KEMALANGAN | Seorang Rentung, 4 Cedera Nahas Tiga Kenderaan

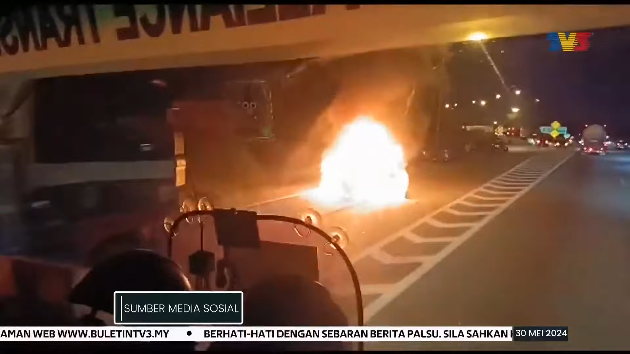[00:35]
Katanya terdapat enam mangsa termasuk seorang kanak-kanak terbabit dalam kemalangan yang membabitkan dua buah kereta dan sebuah lori membawa muatan tanah.
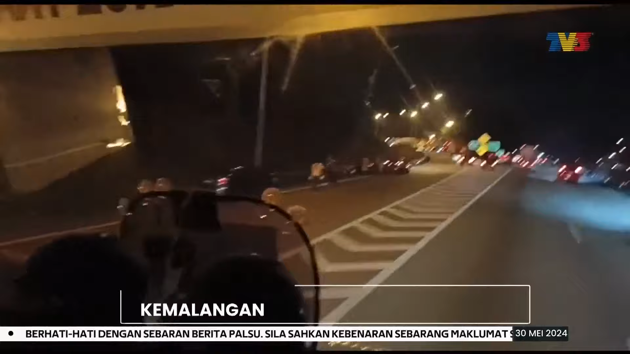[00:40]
Akibat kemalangan itu salah sebuah kereta terbakar dan hangus 80%. Seorang lelaki yang memandu kereta itu terperangkap di tempat duduk dan rentung.